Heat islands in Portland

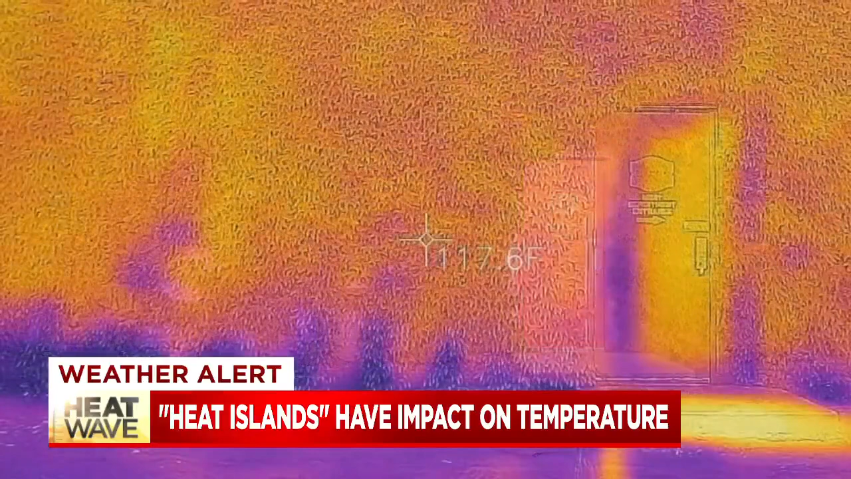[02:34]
On screen: spot 117.6°F
An ivy-covered wall measuring about 117 degrees versus this wall measuring at 157. You can kind of see what the differences are in the same block, one with and one without the greening. Shondis says even downtown Portland stays a bit cooler with tall buildings compared to the central east side with flat,